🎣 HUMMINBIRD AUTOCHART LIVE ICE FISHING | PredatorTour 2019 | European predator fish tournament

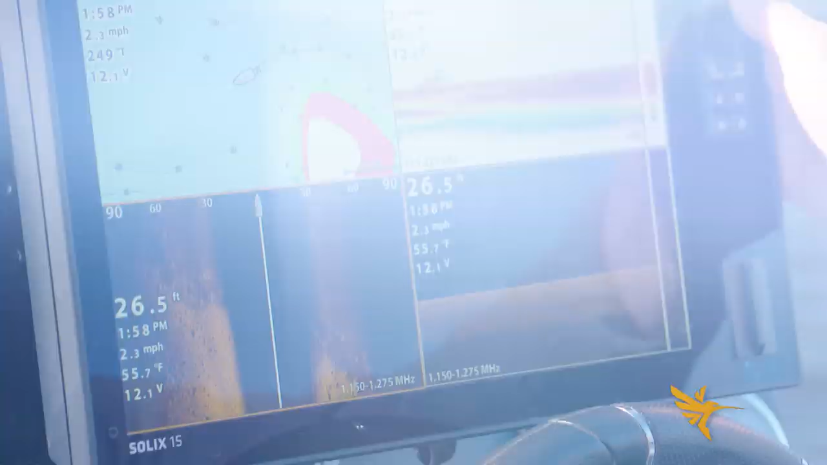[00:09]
On screen: depth 26.5 ft, water 55.7°F, speed 2.3 mph
We're coming up on that period where we're going to transition from open water to ice,
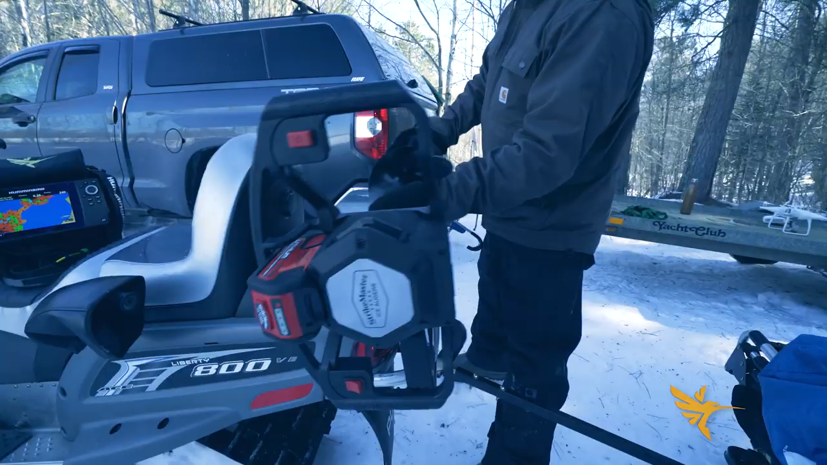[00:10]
but this is actually one of the best times of the year to take to the water if you like ice fishing.
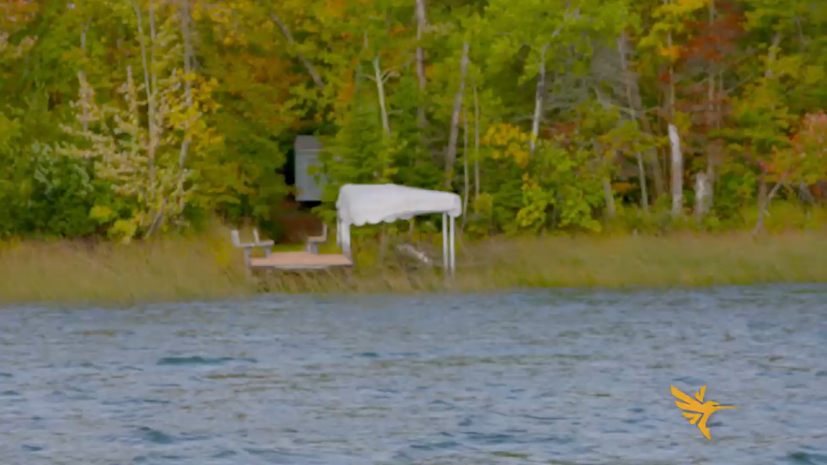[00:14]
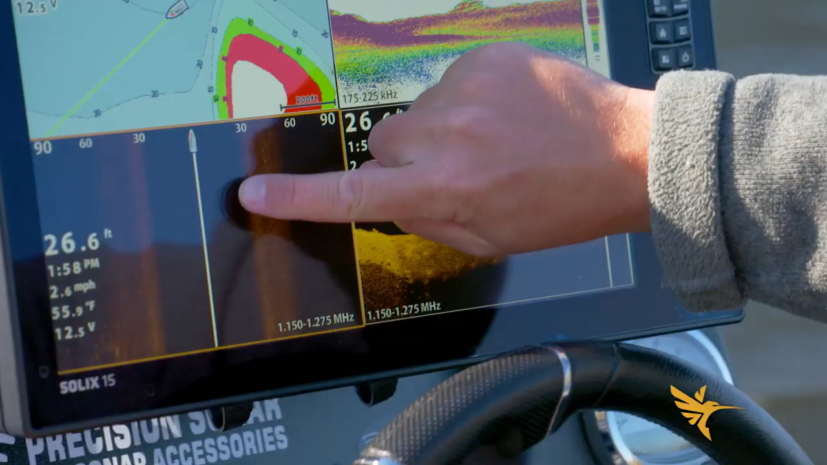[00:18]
On screen: depth 26.6 ft, water 55.9°F, speed 2.6 mph
And the reason why is I can scan water a lot quicker out of my
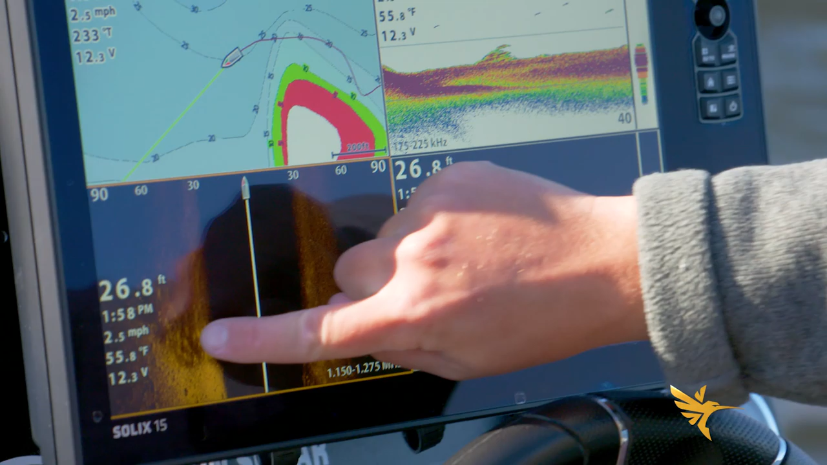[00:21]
On screen: depth 26.8 ft, water 55.8°F, speed 2.5 mph
boat with a good set of electronics than I can on the ice. And the beauty is via a micro SD I can
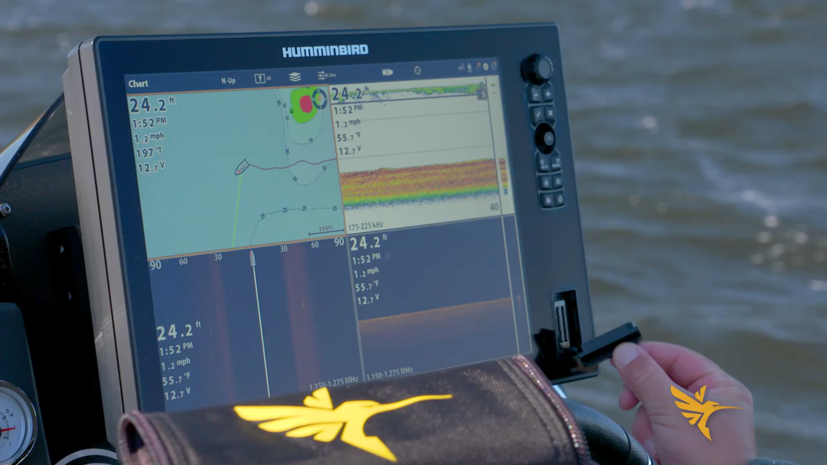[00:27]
On screen: depth 24.2 ft, water 55.7°F, speed 1.2 mph
transfer information from this unit to this unit,
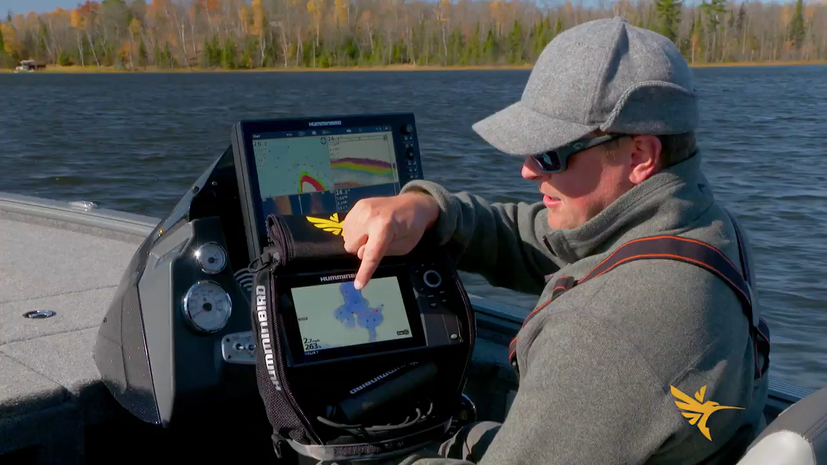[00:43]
What that does is when I'm going out first ice, I know exactly where those fish are grouped up and I can get on them a lot quicker than I can by searching on top of the ice.
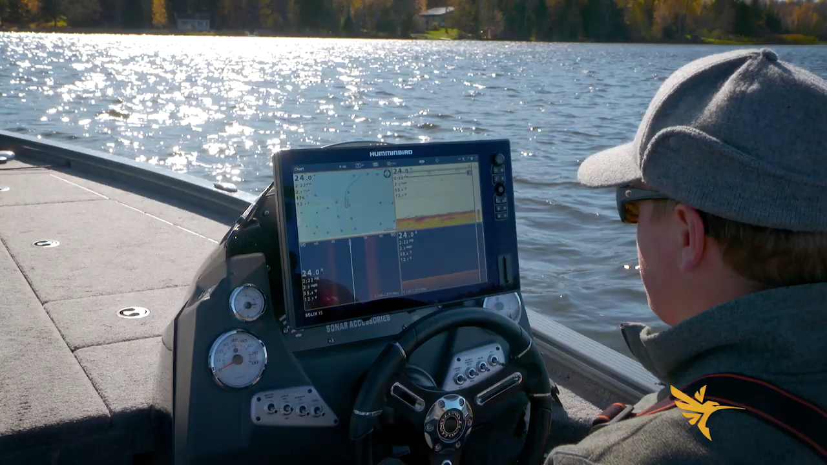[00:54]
So if you take a look at my map here, you'll see this point extension sticking out but it's real general.
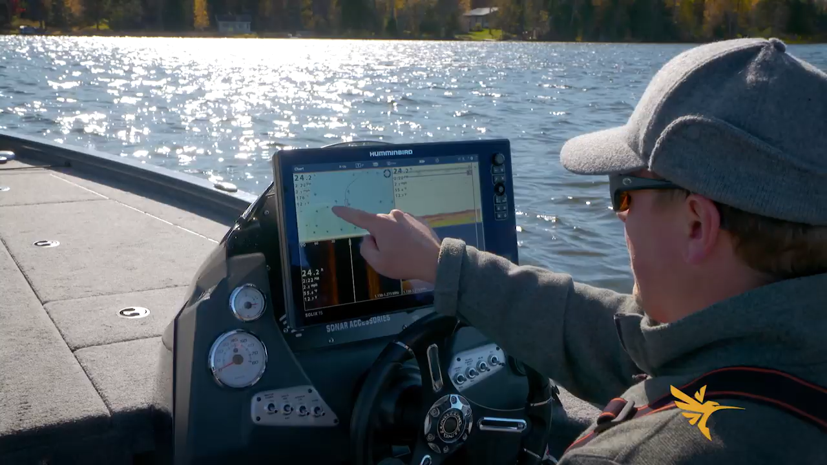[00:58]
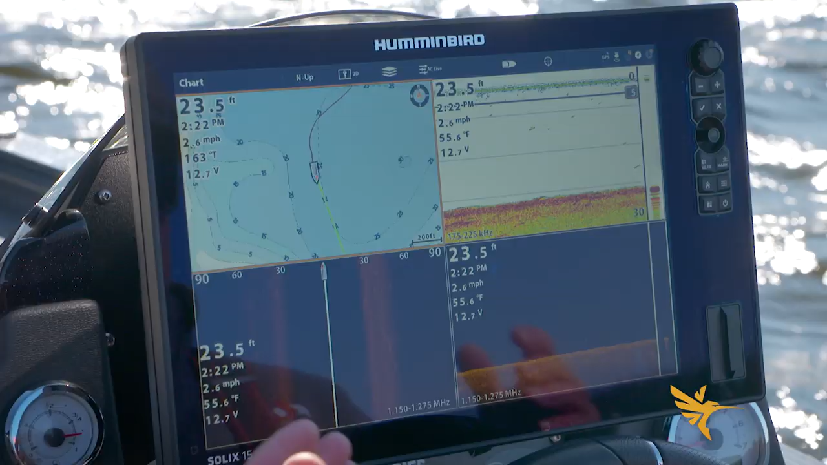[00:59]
On screen: depth 23.5 ft, water 55.6°F, speed 2.6 mph
I know there's a lot more detail there and typically I'll get a bunch of fish first ice there and I've always wondered why.
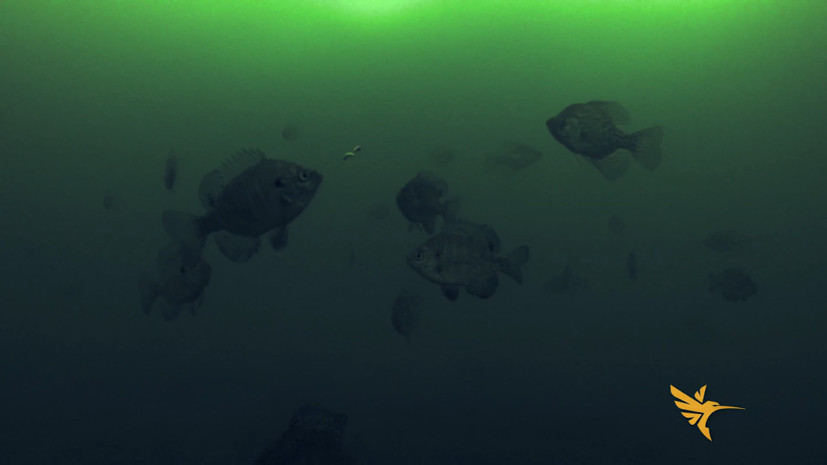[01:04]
So I'm going to go ahead and map that in a high resolution one-foot contour interval. Again, we're on a small little lake.
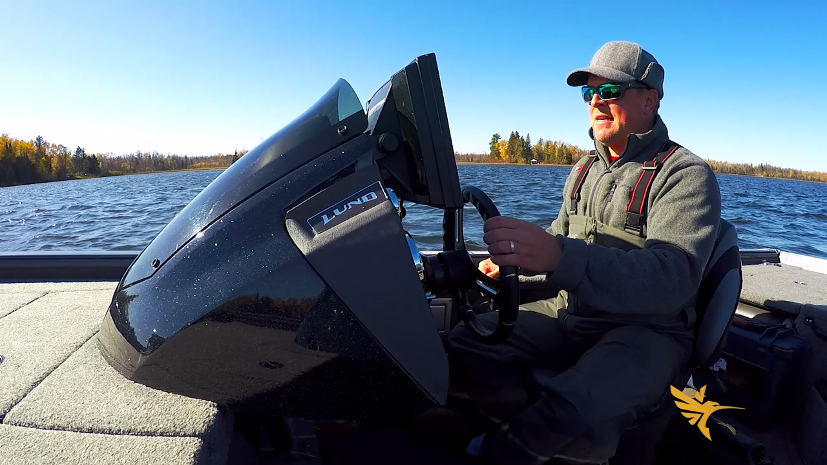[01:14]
There's thousands of them in the state that I'm from and the survey crews don't go to every single one.
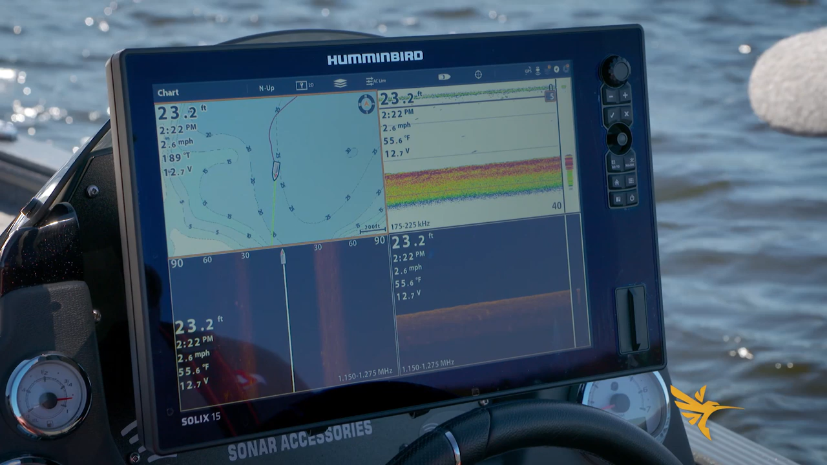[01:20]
On screen: depth 23.2 ft, water 55.6°F, speed 2.6 mph
So I call these sleeper lakes and the beauty of AutoChart Live is you can come in and quickly map a lake that may not have any map data or in the case of this lake is not a highly detailed map in high resolution and the process is super simple with AutoChart Live.
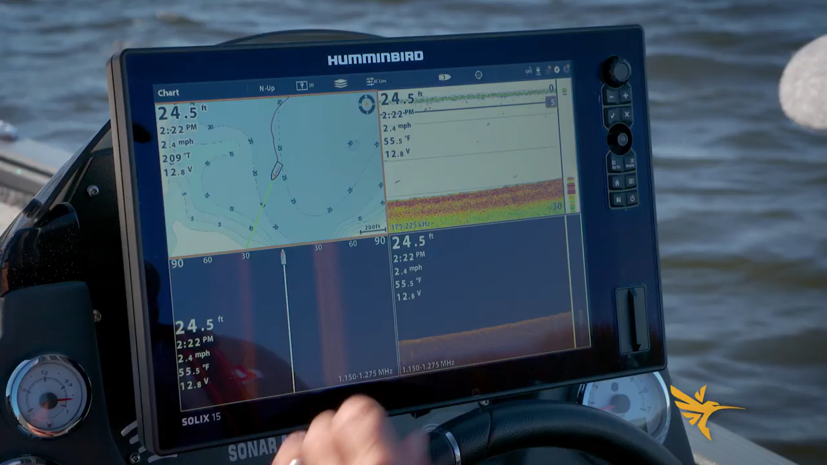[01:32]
On screen: depth 24.5 ft, water 55.5°F, speed 2.4 mph
On this Solex unit, I'm just changing my active panes by touching. I have chart selected. I'm going to go ahead and hit chart up here and then I'm going to select AutoChart Live. I'm going to turn this on to record. I want to display AutoChart Live so I'm going to hit that checkbox. I have my hardness layer already selected there. Bottom hardness is checked and I'm going to go into hardness options and
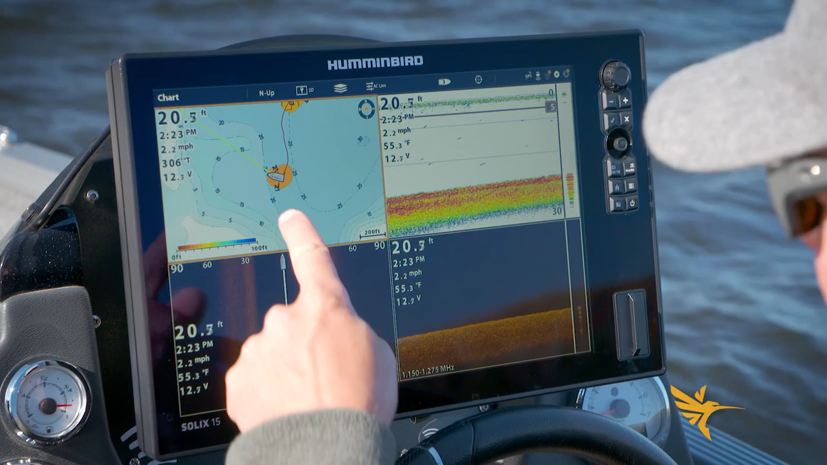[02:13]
On screen: depth 20.5 ft, water 55.3°F, speed 2.2 mph
I want to make sure the color is what I want. Okay, it's set to number one. Good enough. And now we're going to simply mow the lawn which is nothing other than just drying transects across this structure at a nice modest speed. Five miles an hour is a good starting point.
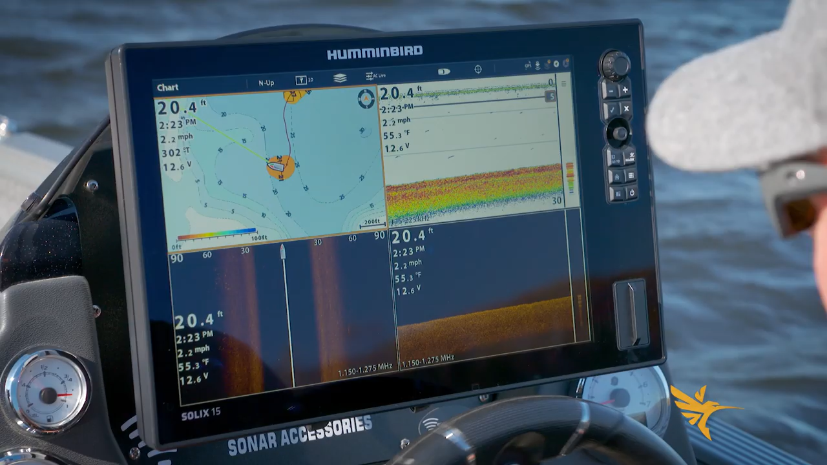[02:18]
On screen: depth 20.4 ft, water 55.3°F, speed 2.2 mph
And there you go. My map is starting to generate. I'm in a soft bottom area right now and that color is portrayed as that light orange.
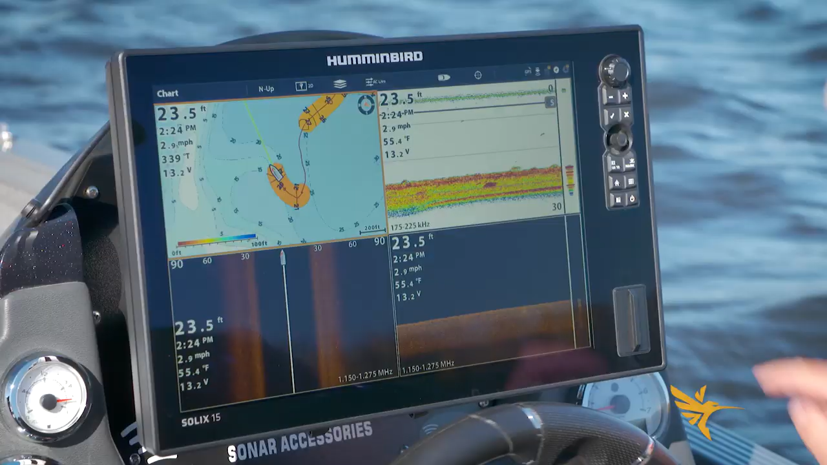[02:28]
On screen: depth 23.5 ft, water 55.4°F, speed 2.9 mph
So right here I can see I have bottom hugging fish over the soft basin area. And these are the fish I'm going to be targeting first ice just off that existing point. So we're going to go ahead and drop a waypoint on those fish. And that's as simple as touching the screen with the Solex. And dropping a waypoint. Look at the rocks there.
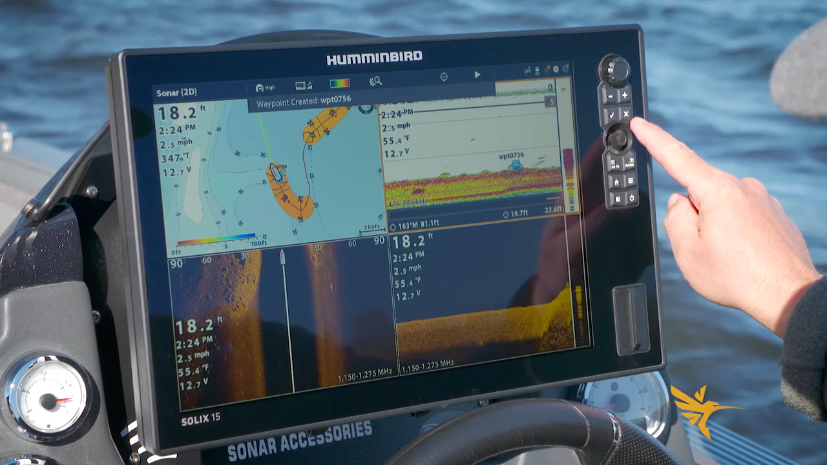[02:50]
On screen: depth 18.2 ft, water 55.4°F, speed 2.5 mph
Part of the reason this spot is so good. Down Imaging shows me several fish there as we're coming onto this rock pile. Look at that transition zone from hard to soft.
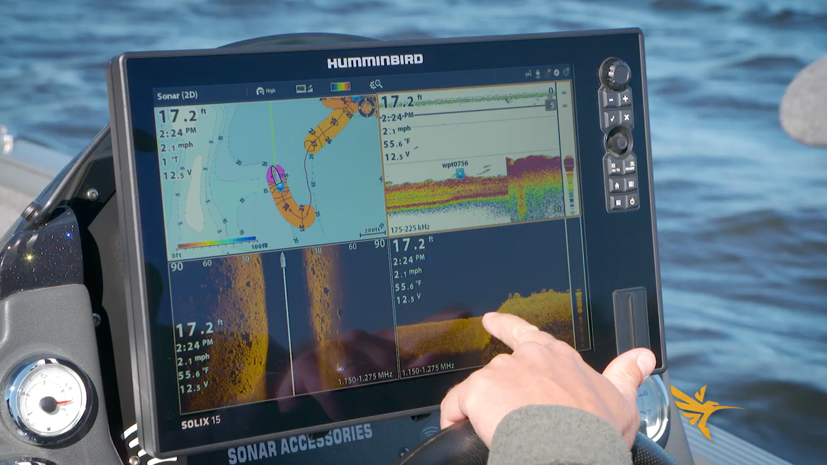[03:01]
On screen: depth 17.2 ft, water 55.6°F, speed 2.1 mph
The fish are stacked up there. We got big boulders from fist sized all the way to great big boulders.